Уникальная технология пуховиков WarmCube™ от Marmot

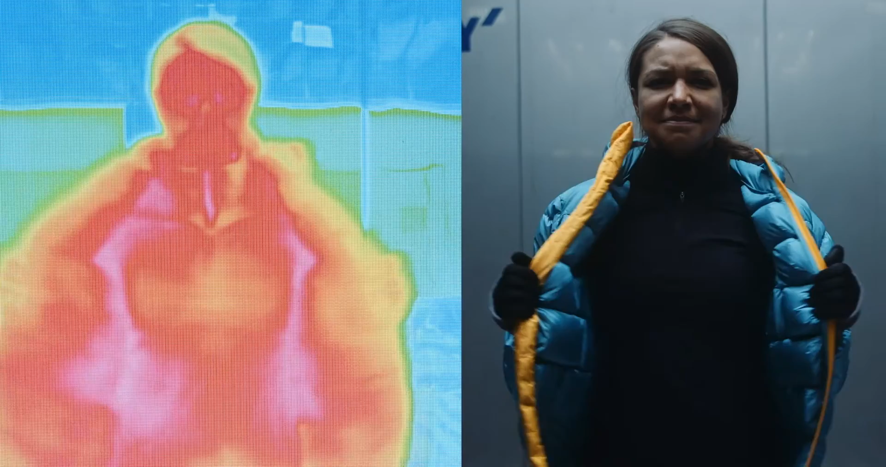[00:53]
Thermal imaging reveals that air channels are the first to fill and the last to release warm air, allowing your body to heat up quickly. WarmCube is our pinnacle of insulation engineering.